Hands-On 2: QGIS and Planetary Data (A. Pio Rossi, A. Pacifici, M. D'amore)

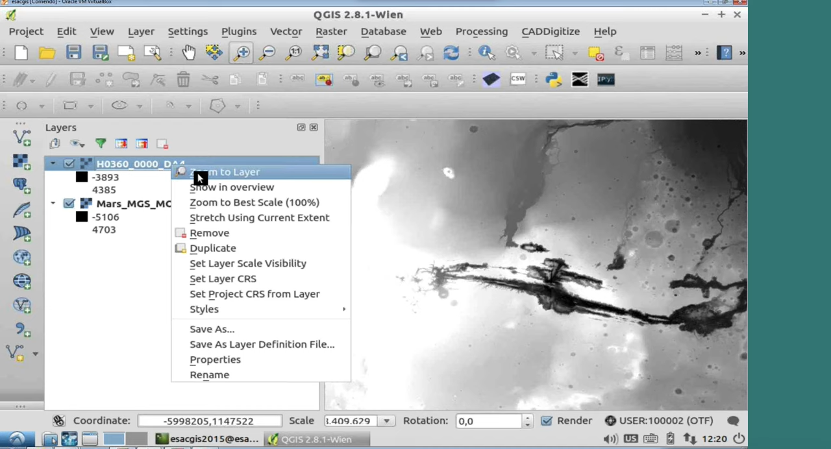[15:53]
It's the very same thing of Active Backmap. You can zoom to layer. For example, here I zoom to the extent of the HRC DAE for data for ARBIT 360.